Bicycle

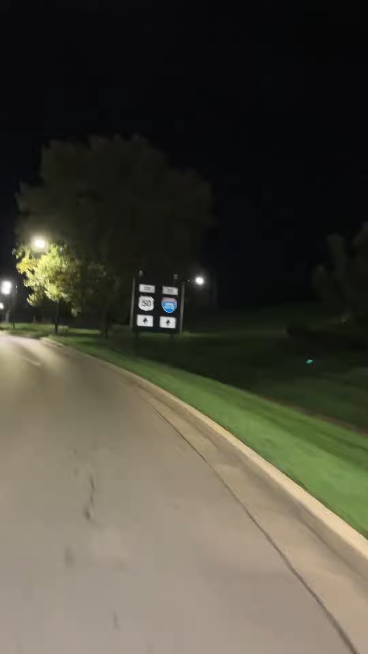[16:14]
see 50 that's like a major highway you know so i'm going oh left lane must turn left additional parking